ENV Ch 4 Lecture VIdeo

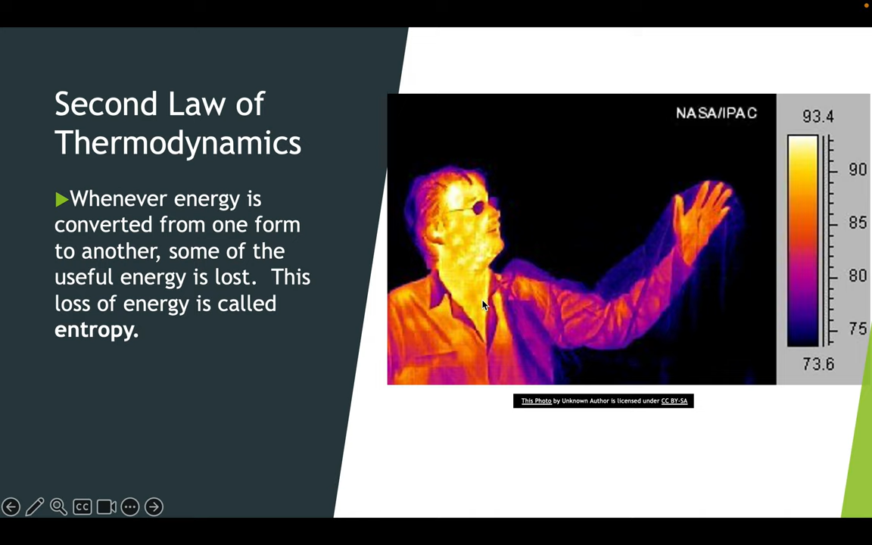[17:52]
There's heat that's being lost, right? And like around the body here, you can see it coming off. He must have something over his arm. Anyway, that's the point. And every time there's an energy conversion, a lot of that energy is lost as heat. All right.